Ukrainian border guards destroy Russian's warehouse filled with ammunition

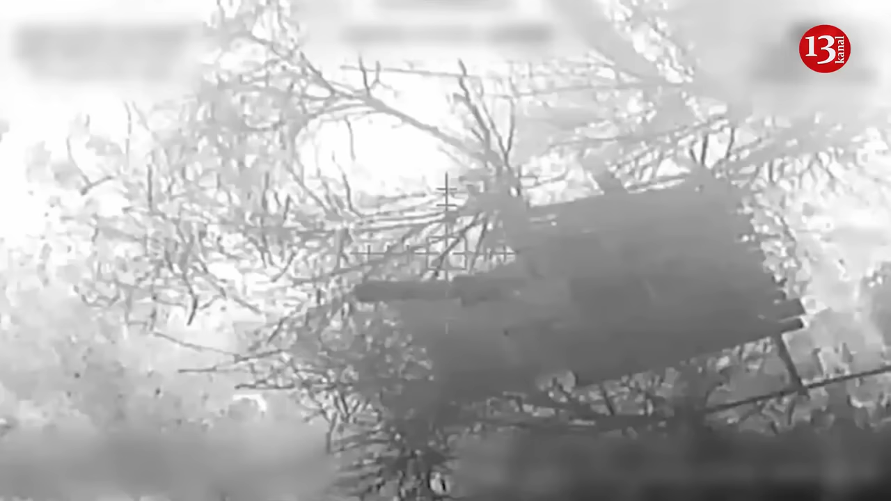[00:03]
Ukrainian border guards destroy Russians warehouse filled with ammunition.
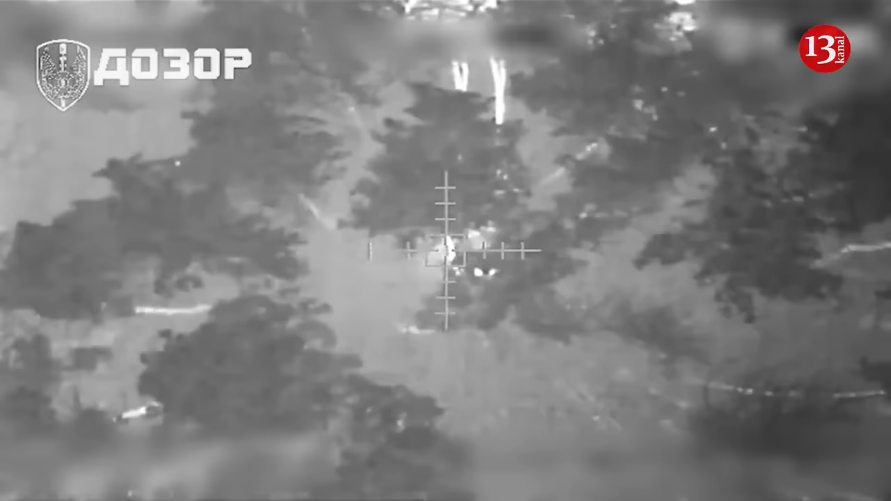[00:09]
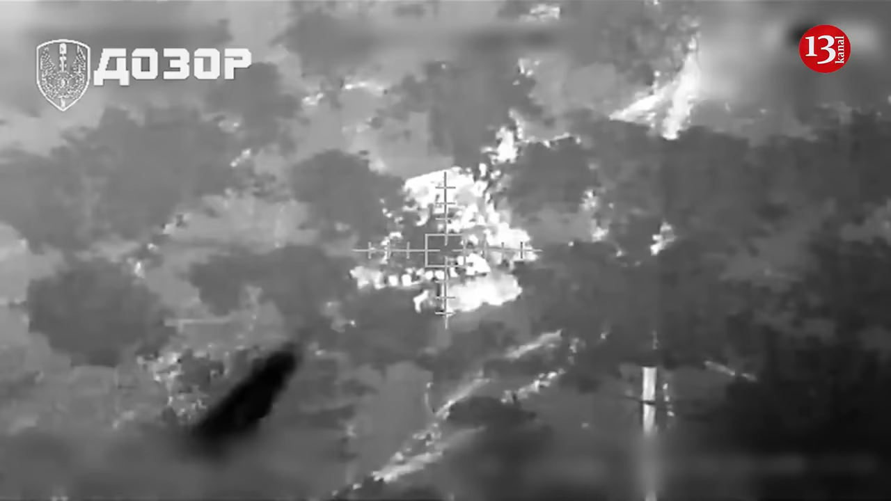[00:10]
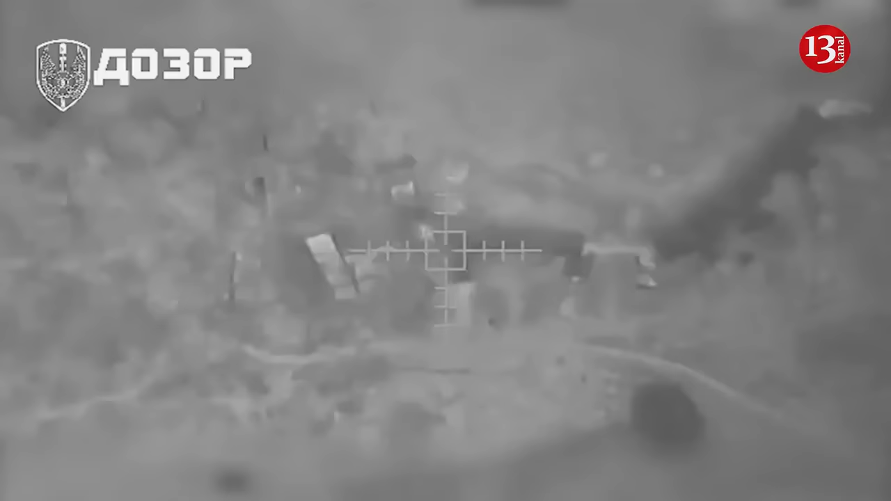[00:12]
Ukrainian border guards destroyed an entire field camp of
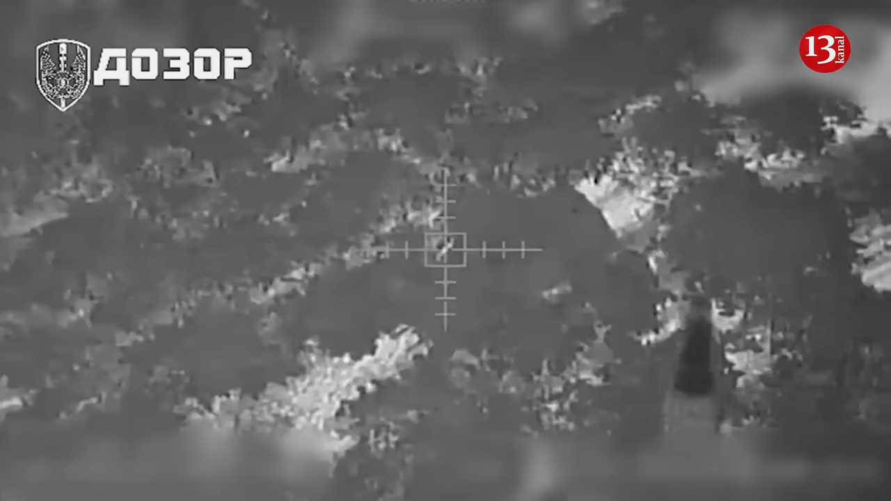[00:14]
Russian occupiers where they stored
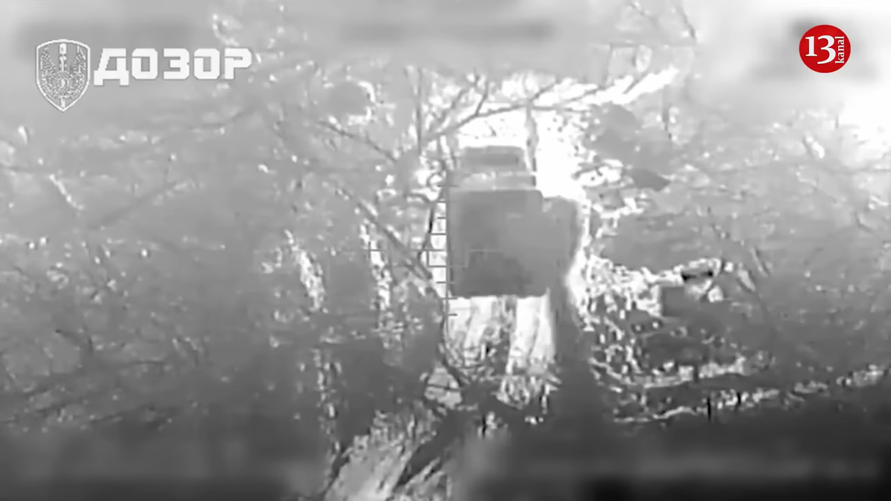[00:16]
anti-tank mines according to the State Border Guard Service of Ukraine.